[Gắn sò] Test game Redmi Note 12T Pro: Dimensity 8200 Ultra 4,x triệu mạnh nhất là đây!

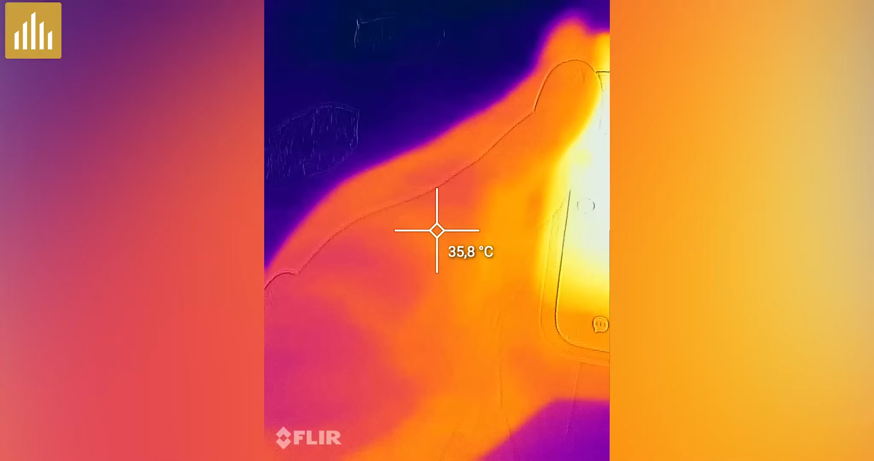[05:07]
On screen: spot 35.8°C
cơ thể mình tầm 3-6 nha Thì máy 4-1 tuyệt vời
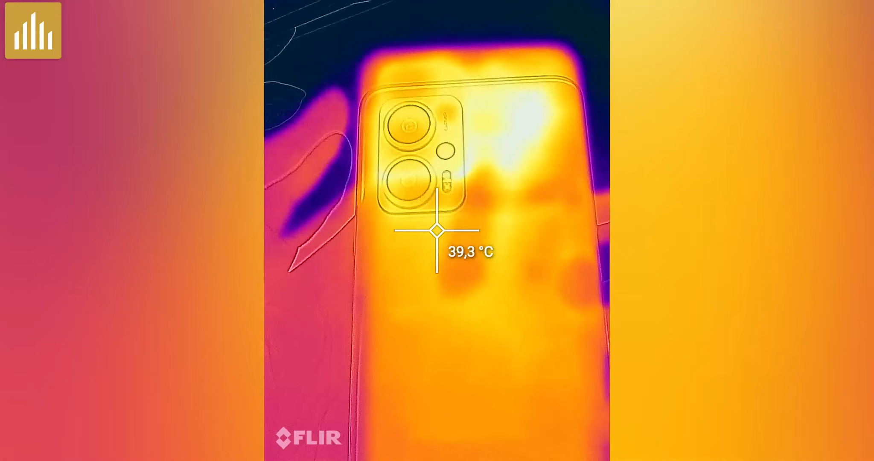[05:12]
On screen: spot 39.3°C
Một nhiệt độ quá tuyệt vời luôn
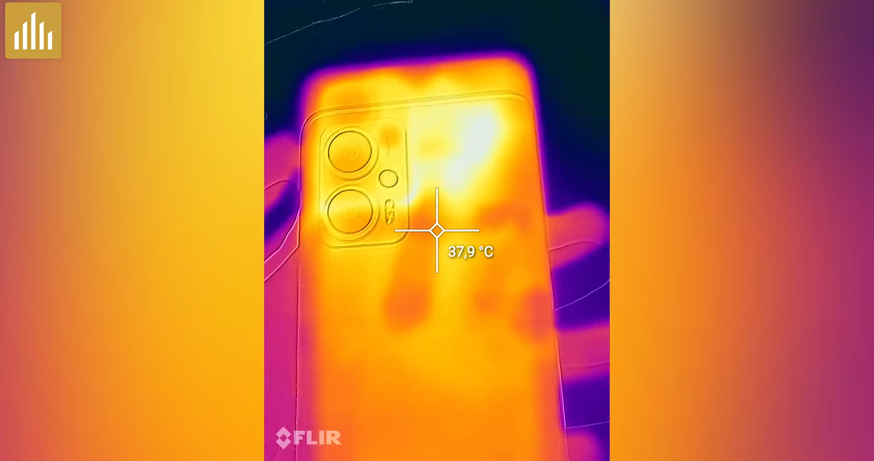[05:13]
On screen: spot 37.9°C
Rồi phía mắt sau thì cũng 4-1 luôn
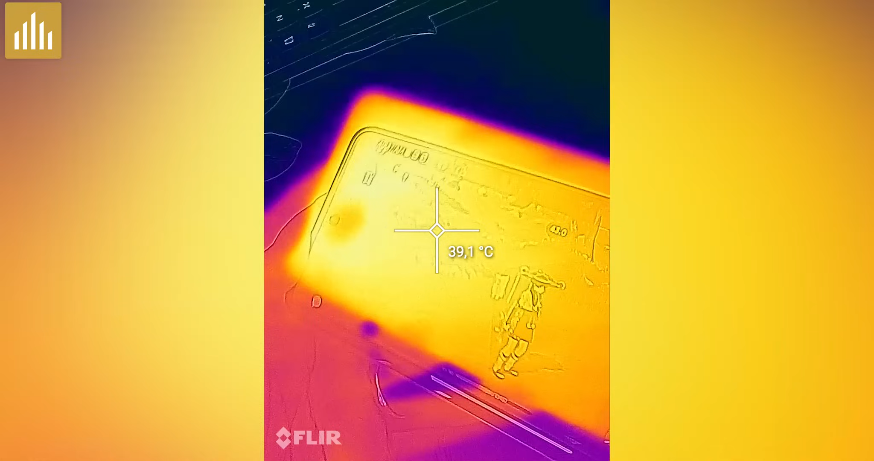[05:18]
On screen: spot 39.1°C
Thật sự là một nhiệt độ rất đáng nể nha Và đây sẽ là FF khi mà chúng ta chơi đầu họa MacSetting
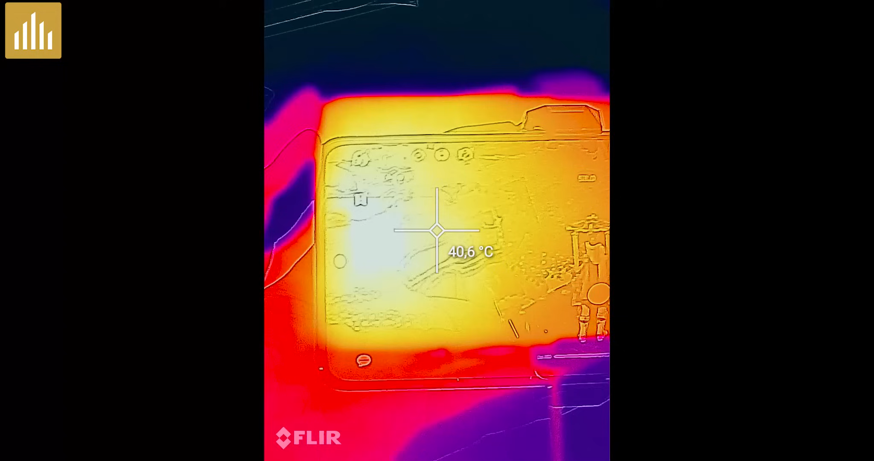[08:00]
On screen: spot 40.6°C
nhiệt độ mặt trước này Lên quanh 40, gần 41 41 này Mặt sau 40
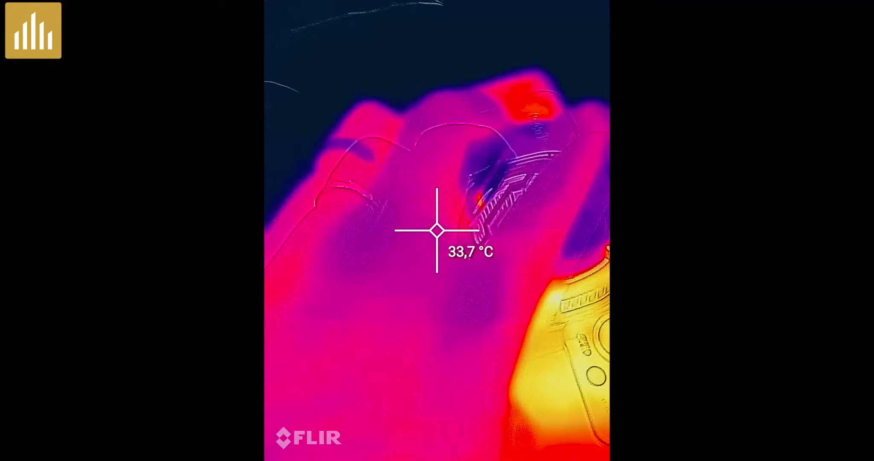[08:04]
On screen: spot 33.7°C
Nói chung là đây Khu vực gắn sò nhé